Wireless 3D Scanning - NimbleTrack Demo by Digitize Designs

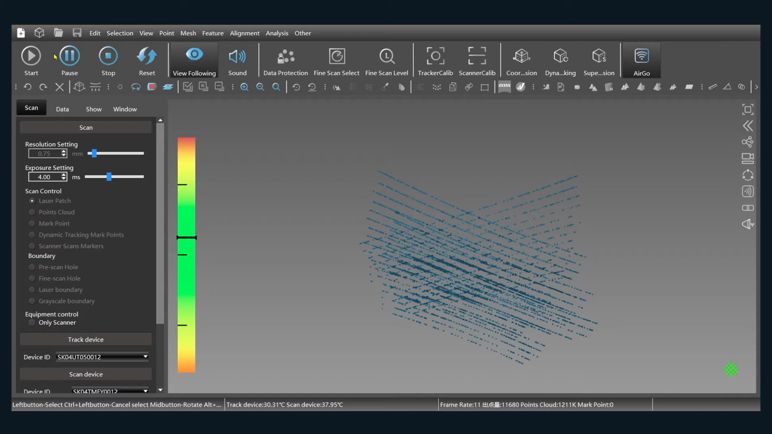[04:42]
That's everything I need here, so I can pause, scan it over the table there. We'll clean this up a little bit, we'll do a disconnected components,
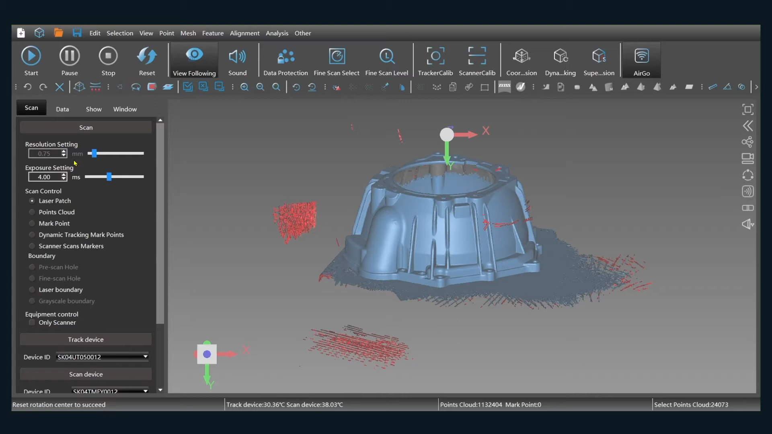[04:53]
get rid of anything not attached to that main object we were scanning, and chop off the table.
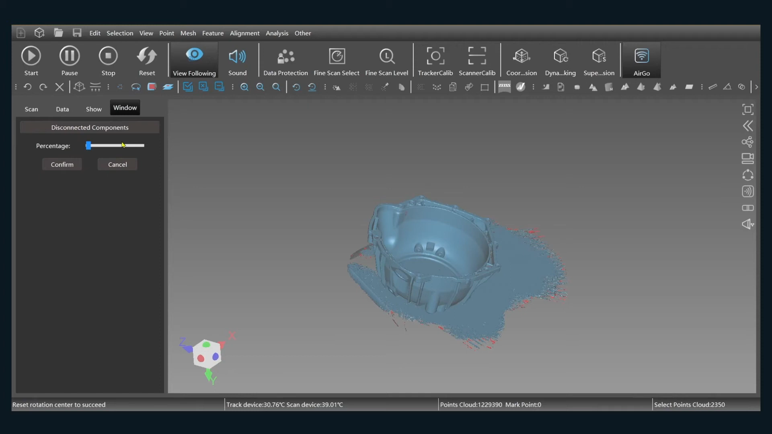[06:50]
And then a table delete, or this chunk of the table too.